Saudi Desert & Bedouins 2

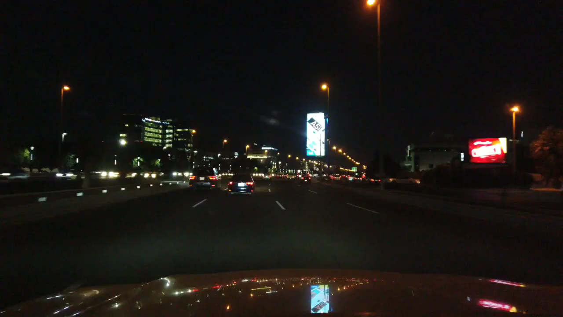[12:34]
wow well my camera is not set up for night photography or night video this is Jeddah one of the highways leading through the city and this is nightlife of course nightlife traffic night traffic the same as in any other big city in the world the difference here is it carries on until midnight and weekends up to one two o'clock in the mornings a busy city
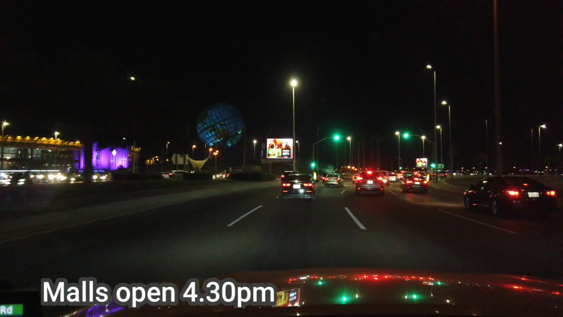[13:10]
well we've just passed my wife Maria's favorite mall the Red Sea mall and I must admit that is a magnificent mall now we are passing
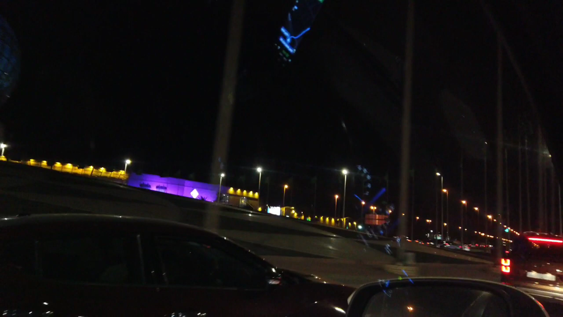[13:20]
another mall here and that is with a nice
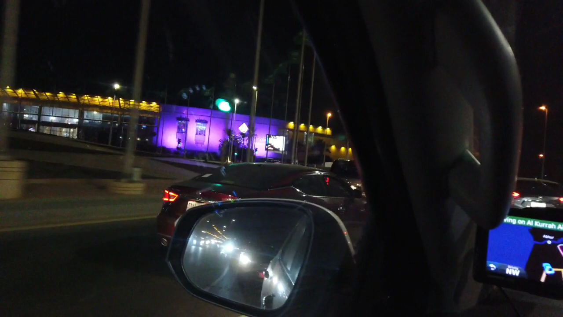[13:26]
yeah yeah and that with the nice purple colors
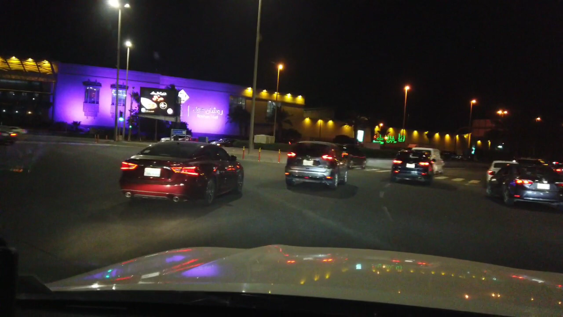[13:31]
Roshan Mall but Red Sea Mall is continue on King Abdulaziz road for two kilometers yeah yeah Red Sea Mall is something special just a warning to all the men when you bring your wife it's bankruptcy okay when she gets into the Red Sea Mall hide the money hide the cards that's a friendly warning